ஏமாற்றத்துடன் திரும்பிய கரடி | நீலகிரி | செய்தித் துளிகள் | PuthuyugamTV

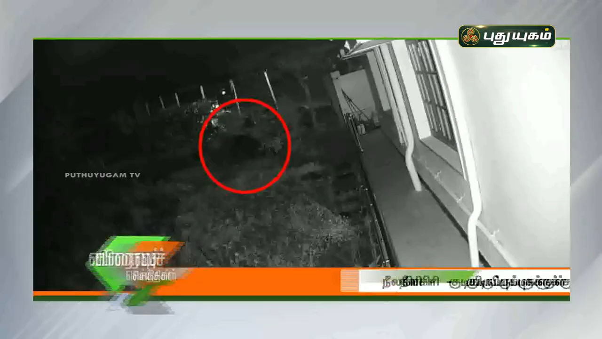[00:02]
நீலகிரி மாவட்டம் கோத்தகிரி அருகே உள்ள அரவேணு பகுதியில் உள்ள ஒருவரது வீட்டிற்குள் உணவு தேடி நுழைய முயற்சித்த கரடி